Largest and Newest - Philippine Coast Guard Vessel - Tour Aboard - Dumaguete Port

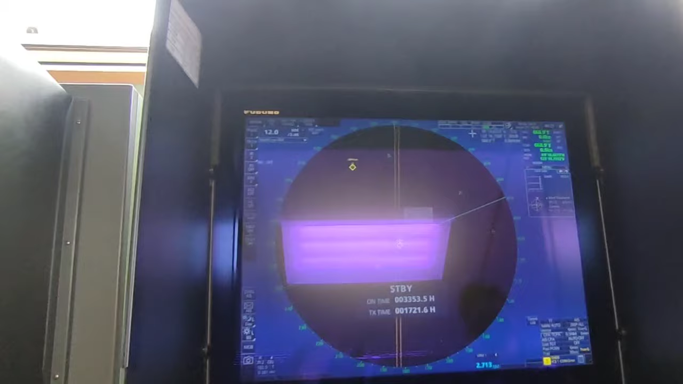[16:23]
So basically, this is just a radio waves sending of radio wave signal.